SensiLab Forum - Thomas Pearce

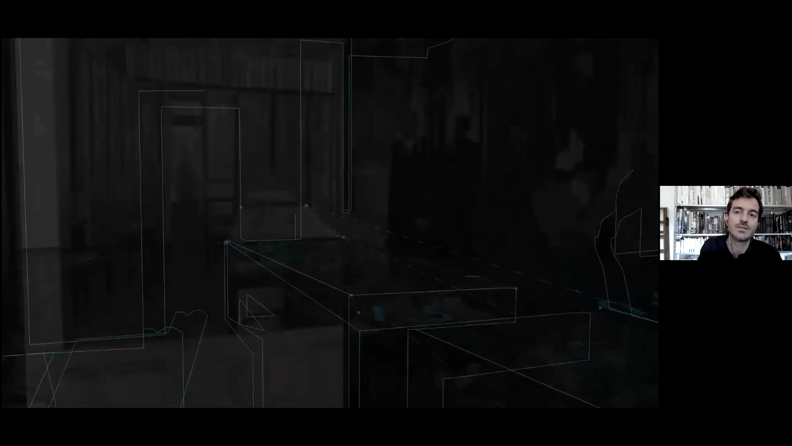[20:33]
What this allowed me then to do is to reconstruct a point cloud model of the shop. And that in the next step then actually allows me to define the position of the protagonists as well.
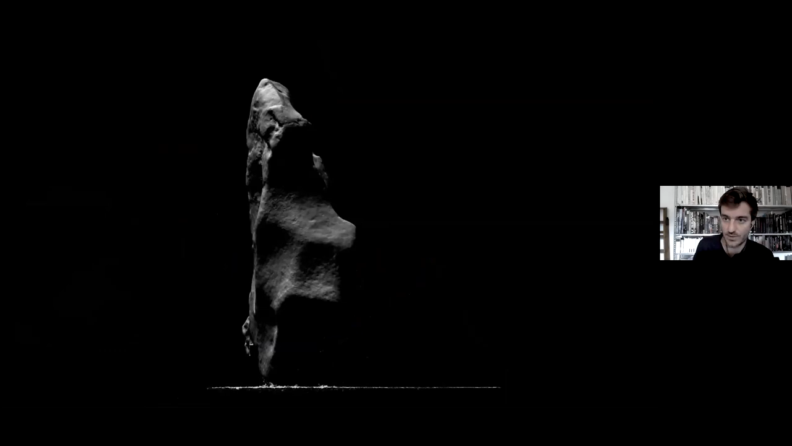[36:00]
in this case, again, a toplet environment. And then the digital rendering is then physically re-engraved back onto the object.
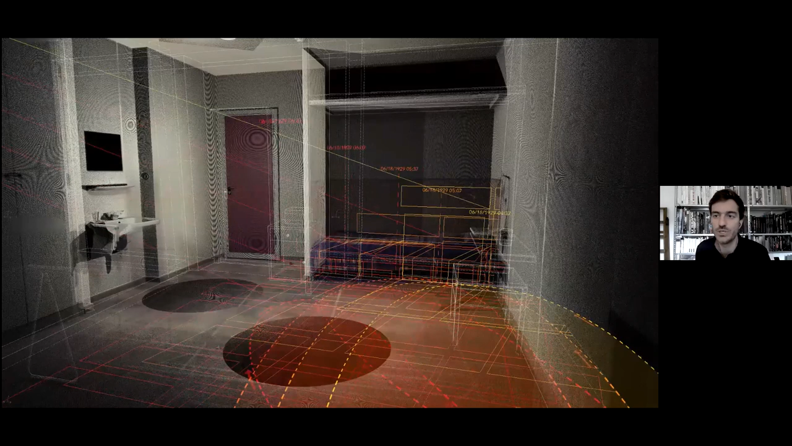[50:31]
We digitally captured his studio, first digitally, then physically. We reconstructed his choreographic sequences.
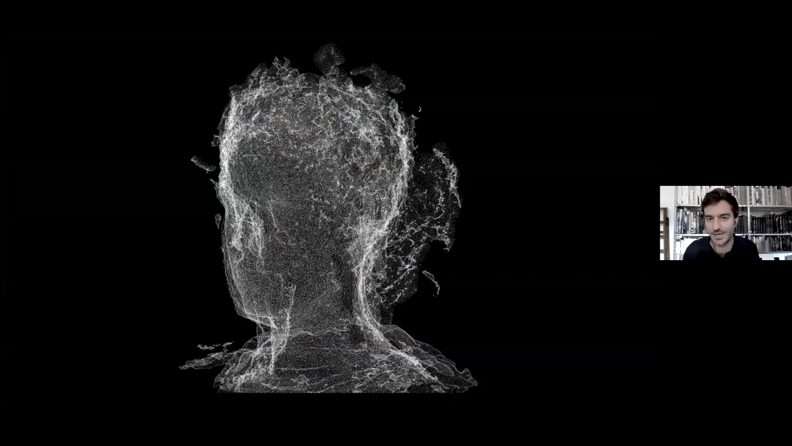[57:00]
which again was a crossing. In this case, of the performance, it's performers themselves. And we thought that because of the accumulative kind of collective process that is Jakob Plenke, we imagined this as this crossing between different performers.